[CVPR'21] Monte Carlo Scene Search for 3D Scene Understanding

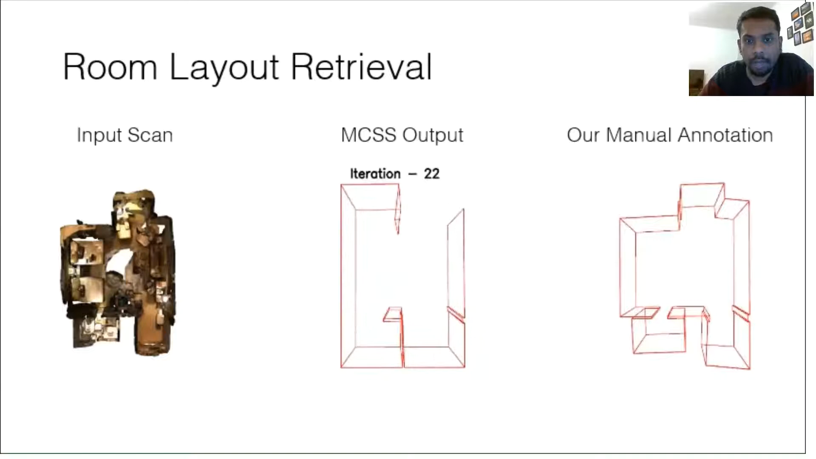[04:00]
We retrieve all the layout details and are close to manual annotations. Here we visualize MCSS applied to the object tree.
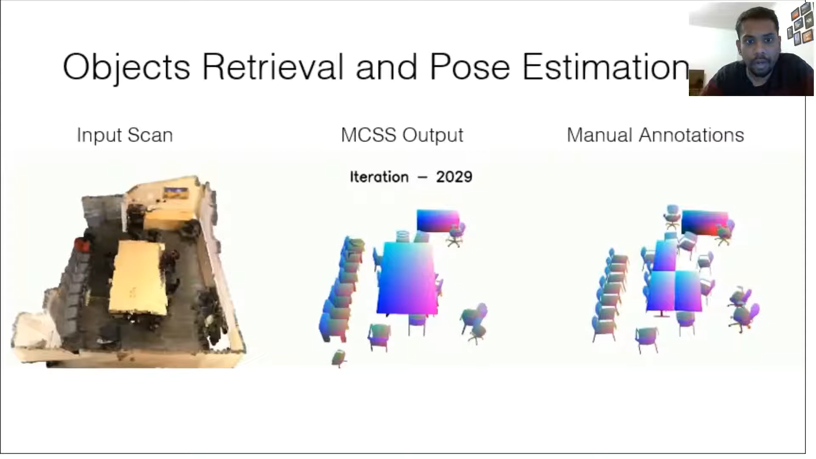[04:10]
We retrieve objects in the scene that are missing in the manual annotations.